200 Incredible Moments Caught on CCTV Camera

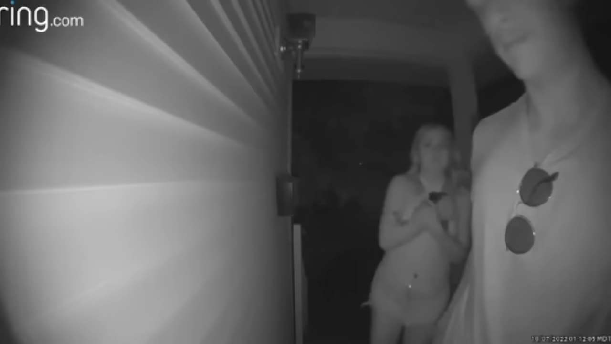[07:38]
Key. Do you not live here?
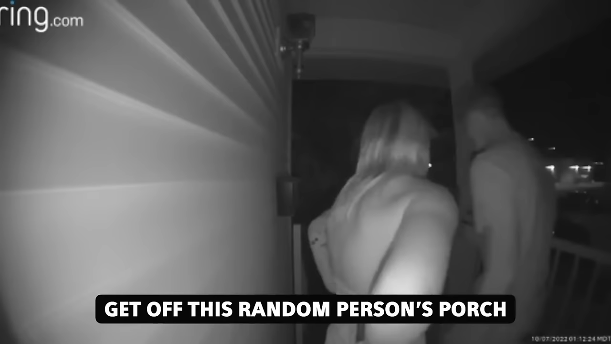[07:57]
Get off this wall, this person's horrible. Are you fucking kidding me? This isn't your place? No.
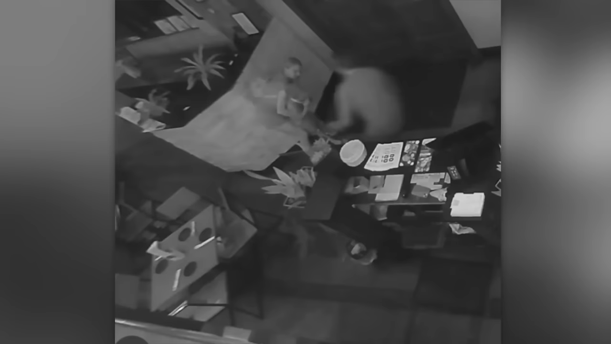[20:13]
Luckily, an off-duty nurse heard the commotion and not only relieved the boy, but also the mom.